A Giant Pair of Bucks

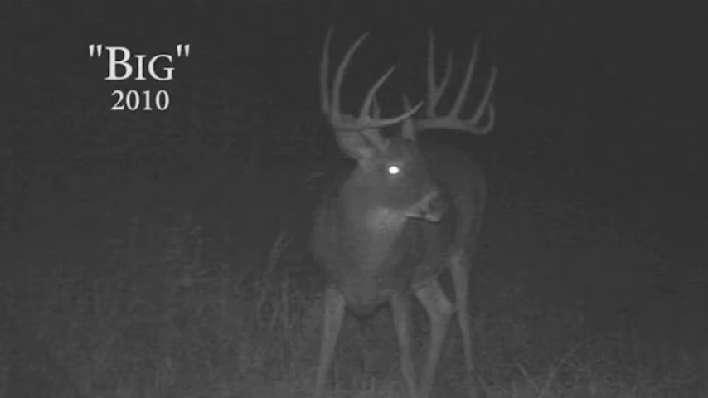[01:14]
Well, as a 6-year-old, he's probably lost about maybe 12 inches on his growth score.